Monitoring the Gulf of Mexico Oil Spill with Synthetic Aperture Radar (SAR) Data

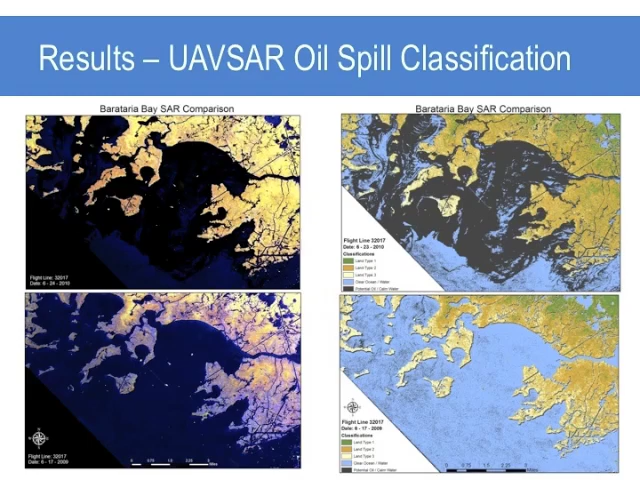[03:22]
The two images on the right show the five types of unsupervised land classifications from flight line 32017.